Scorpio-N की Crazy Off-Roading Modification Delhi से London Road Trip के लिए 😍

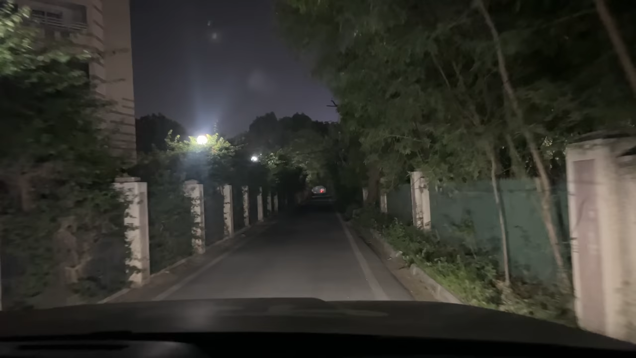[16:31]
अपना आईफोन को जादा ही रोशनी दिखा रहा है बट एक्ट्वल में बहुत अंधेर है। तो पहले मैं ना इसकी आपको लोग बी
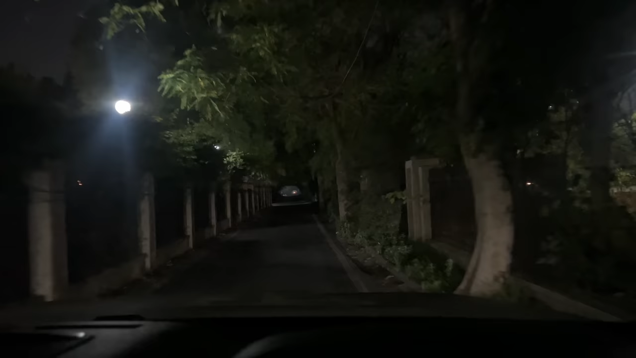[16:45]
करता हूं यह देखो भाई तो इतनी रोशनी है अपने स्कॉर्प्यों की जो कि बुरी नहीं है बट इतनी इनफ नहीं है कि जो पहाड़ वाले रस्तों में काम आ सके
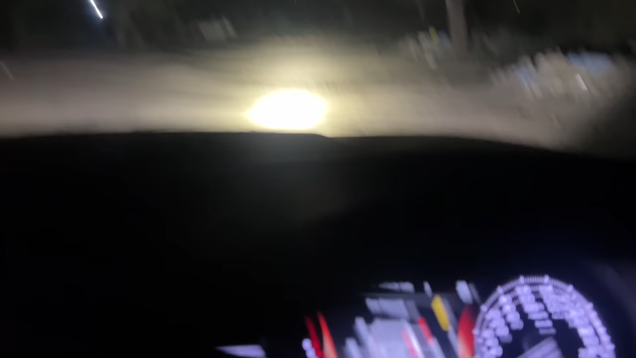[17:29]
हेडलाइट सेटप पूरा का पूरा बंद है ना फोग लैम जल रहे है ना हेडलाइट जल रही है यह सिरफ और